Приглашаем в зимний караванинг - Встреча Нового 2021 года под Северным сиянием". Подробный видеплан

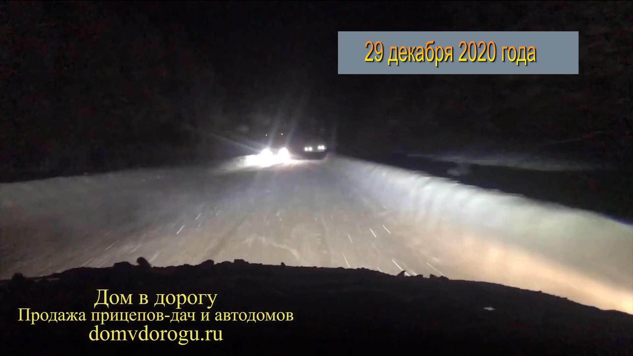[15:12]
Итак, в этот день нам необходимо проехать 229 км. Вечером мы прибываем в кемпинг Ламания Пеконен-Ку. Сейчас будет несколько видеосюжетов без редактирования, чтобы вы сами прочувствовали,
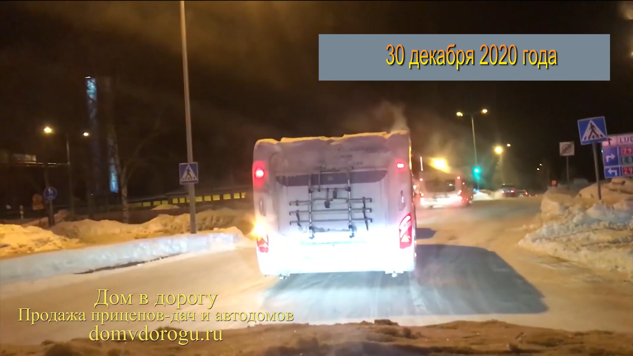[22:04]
При движении по очень скользкой дороге, которая имеет наклон влево или вправо, тормозить с прицепом нельзя. Есть вероятность того, что прицеп потеряет сцепление с дорогой. Всем, кто эксплуатирует дома на колесах, для предотвращения замерзания конденсата рекомендуется устанавливать фильтры для улавливания влаги. Дорога в Тромсе очень интересная. Поэтому там знак предостоял предупреждающий. Вон какая-то будка